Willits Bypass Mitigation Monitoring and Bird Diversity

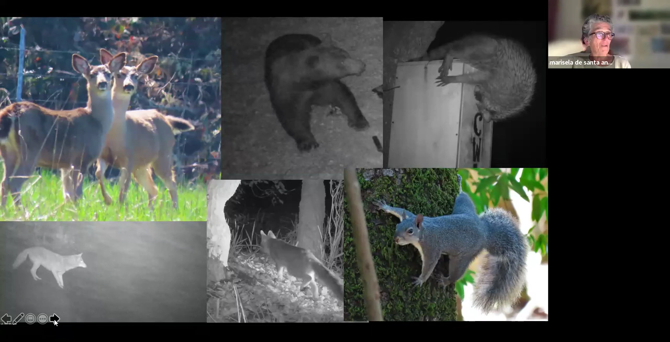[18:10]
I think one year we got eight different bears on our cameras. We have bear dens out there because of the riparian areas. We have foxes and coyotes and bobcats, lots of bobcat. Um, recently we had a mink show up and I know that it is a, it is an animal that should be out there because it's perfect habitat for it. Um, black tailed deer, a lot of great wildlife. Like we put out nine, um, wildlife cameras in different areas and we're always moving them around,
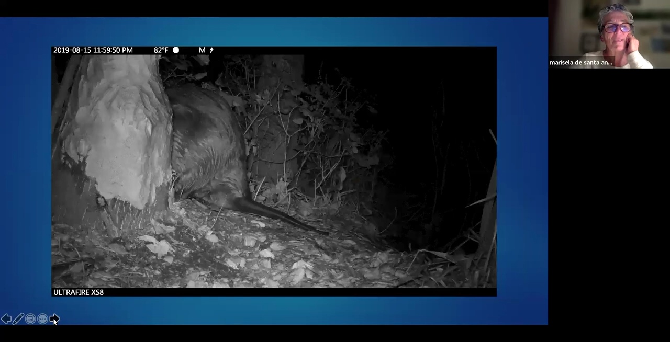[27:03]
And here's a little video. That is an adult. It's, it's actually the female beaver. She has, uh, been working that, that's a, um, cottonwood tree. That is a, uh, first year juvenile beaver. It's pretty big.
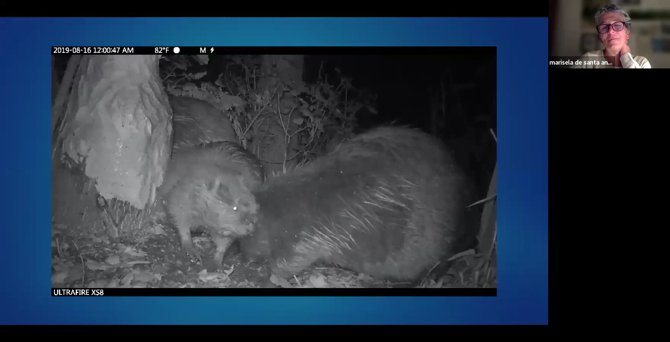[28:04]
hopefully you got to hear that little mewing sound. It's very beautiful. Uh-oh. Okay, there they go. Um, we also put up wood duck boxes.